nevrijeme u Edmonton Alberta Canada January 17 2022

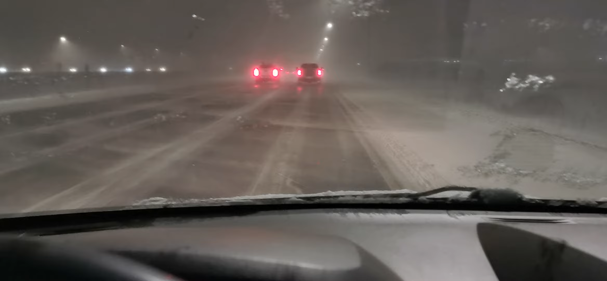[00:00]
Draga ekipa Raja, mala, velika, srednja, koliko vas ima da vas ima. Danas je januar 17. i ovo je mečava u Edmontonu. Znači padala je ledena kiša čitav dan. Ja sam odlučio da se vratim kuću, nema smisla da idem da vozim. Evo jedva auto ide. Evo da vam pokažem kako se kreće saobraćaj. To je znači najjedvite jade.
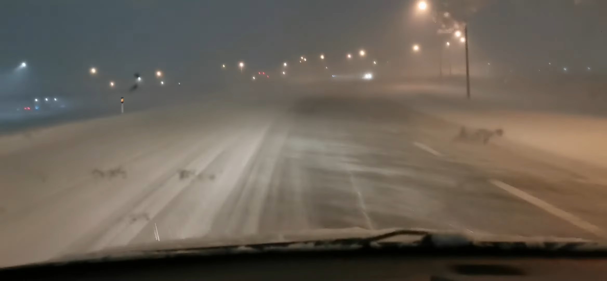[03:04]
Wow, ljudi. Ja ne vidim, gdje se vozim. Upravo me zvao jedan kolega, što je vozač. kaže, ako nisi krenuo, nemoj kretat nigdje. Čovječe kaže, ovo je nemoguće. Fala, dragom, Bogu, nema nikdje. Ja ne znam, jel vidite kako se sija ovaj put. Lag, lag, lag, lag.